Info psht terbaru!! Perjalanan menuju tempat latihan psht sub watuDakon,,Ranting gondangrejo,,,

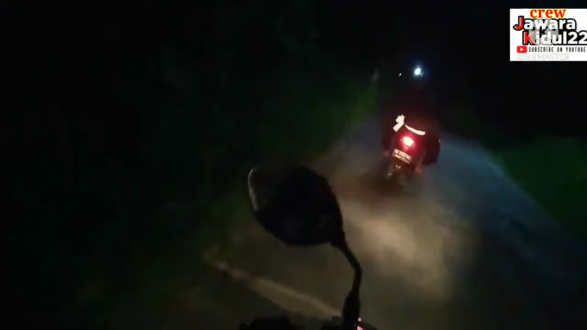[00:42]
melewati hutan dan sawah gunung dan lautan hehehe tapi demi telur-telur yang ada di watu dakon apapun saya terjang walaupun watunya gede-gede nih jalannya ya lumayan gelap karena minim penerangan cuma dari rumah-rumah saja